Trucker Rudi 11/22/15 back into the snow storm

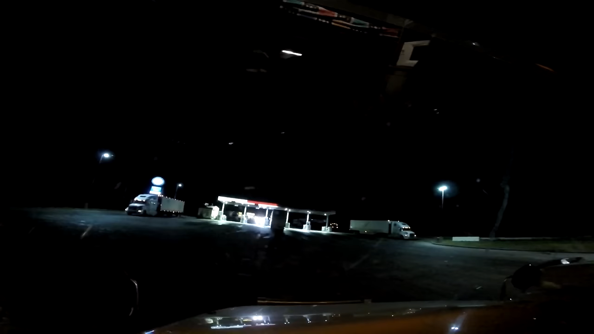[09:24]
Yeah Yeah so Little small truck Stop up here Little asshole Not that much Room in here You know